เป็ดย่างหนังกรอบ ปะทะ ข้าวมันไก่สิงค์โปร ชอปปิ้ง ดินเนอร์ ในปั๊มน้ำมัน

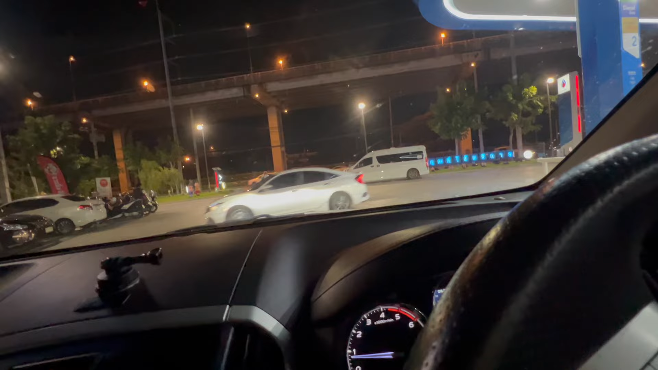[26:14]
ถนนใหญ่ อ่ะ โดนตัดหน้าจ้ะโดนตัดหน้าไปจอดซะแล้ว ไม่เป็นไรค่ะ เราอยู่ในรถ